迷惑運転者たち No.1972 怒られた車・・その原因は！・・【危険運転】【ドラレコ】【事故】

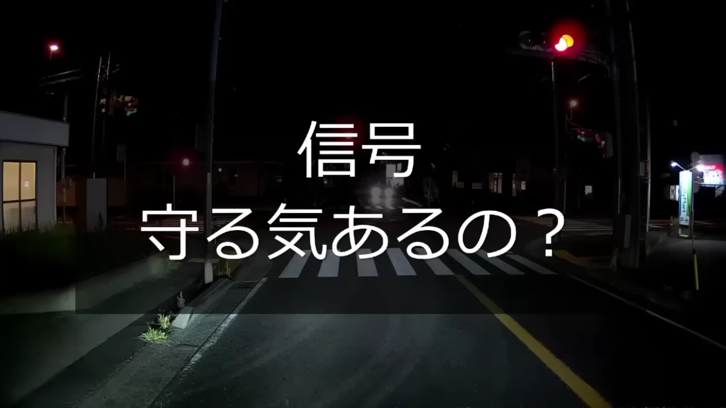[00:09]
そこまで出たらもう信号無視だぜおい。バカだな。レクサスとか乗ると最強になったつもりですもんね、ああいうやつですね。